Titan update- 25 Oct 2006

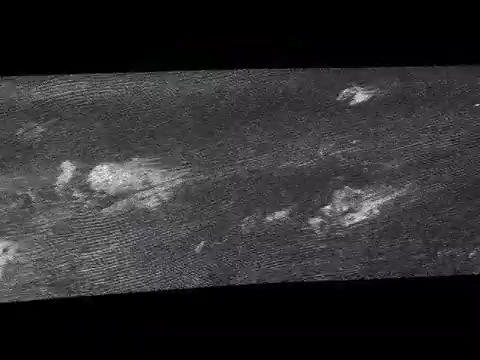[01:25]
One thing's for sure, this sand is very unlike any sands we see on planet Earth. This is Todd Barber from JPL with your Saturn mission report.